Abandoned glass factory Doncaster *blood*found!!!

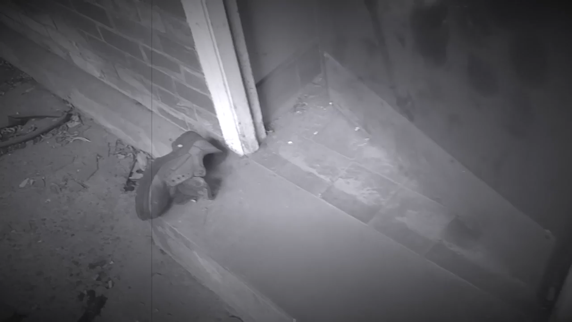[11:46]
So we found a weird boot and there's a room here.
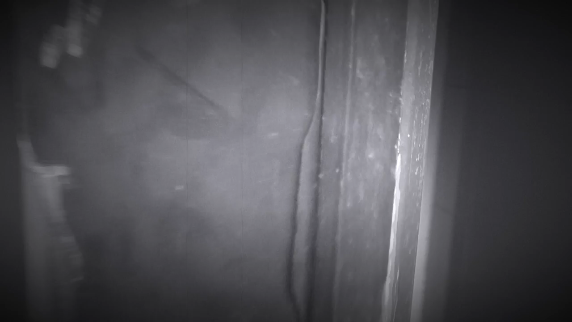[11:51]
Oh god. Yeah, these are toilets. What's through here? So I can't see anything.
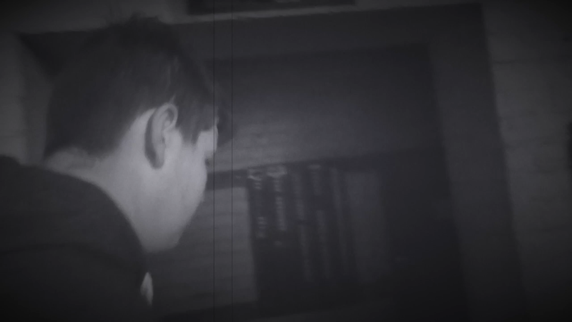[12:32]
And look, here's the time things, look. Is that where you put your card in? Yeah. Like, to nod them that you're here. There's noises coming from here.
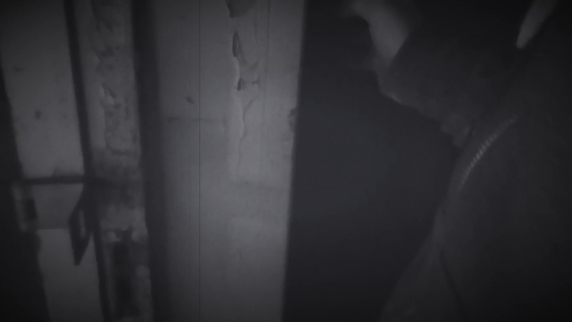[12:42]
There's noises coming from here. Looks like a toilet just. Here it is. Okay. There must be some.
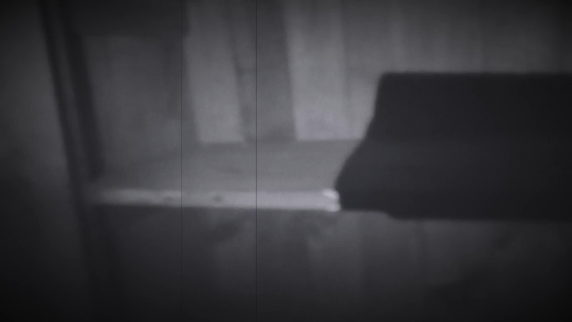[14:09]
More teasers. Whoa. This looks like a record room.
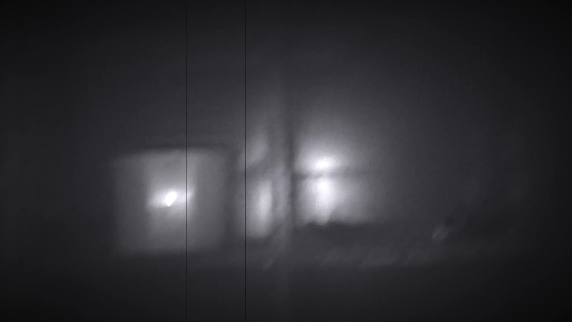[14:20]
Like, you know, here it's still like a bunch of record. This is a safe. This is a safe.
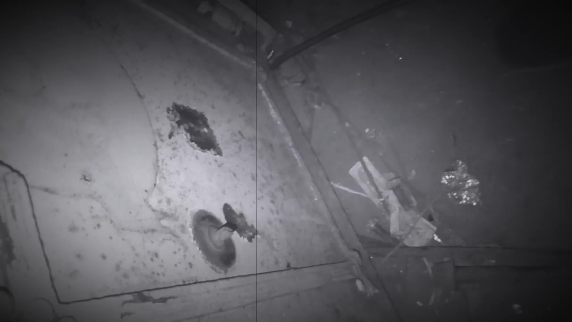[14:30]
Shit. Is it ancient? Yeah, this is safe. Look, fire coming back. Oh, fire and lightning.
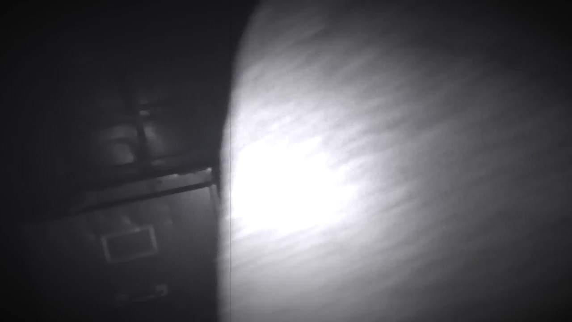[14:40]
See some of the drawers. I doubt there'll be anything.
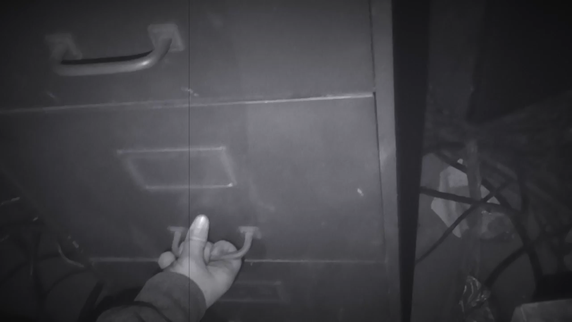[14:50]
Oh, it's locked.
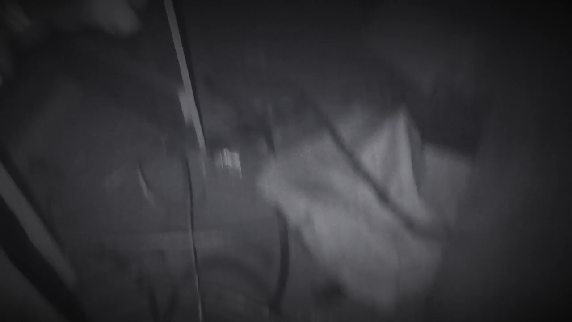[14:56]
Oh, it's glasses. They must be safety glasses. Yeah, or just a box of sunglasses. Yeah,
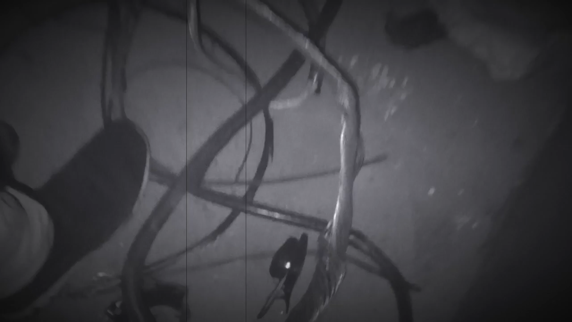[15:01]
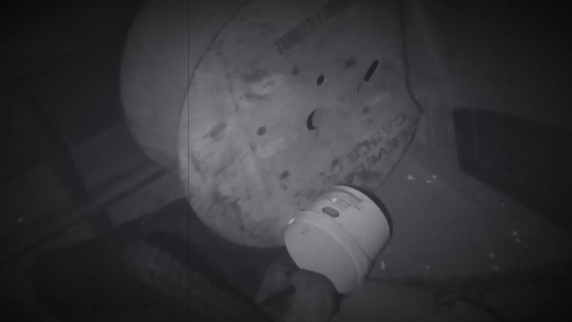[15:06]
Fire. That looks like a chainsaw, but it's not. Shit.
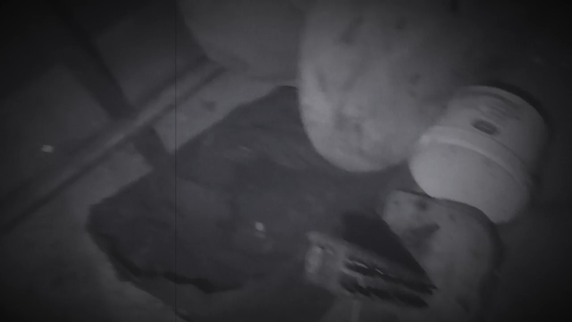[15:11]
Just this really old cabinets. They look like really old. It's not very much.
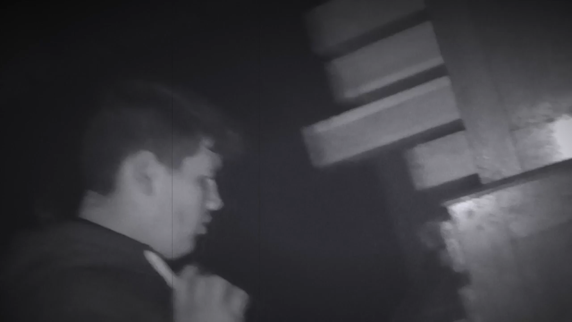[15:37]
Oh god, there's needles in there. Okay, no, we're not going there. Oh god, there actually is. There actually is. Okay, let's leave here. Please. Yeah, me over here.
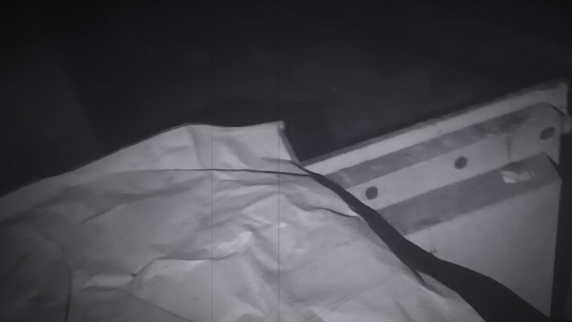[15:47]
Right, so I'm going to show you lights because I do not want stepping needles. Before it's got one already. For a second, there's empty needle wrappers. Oh, another safe.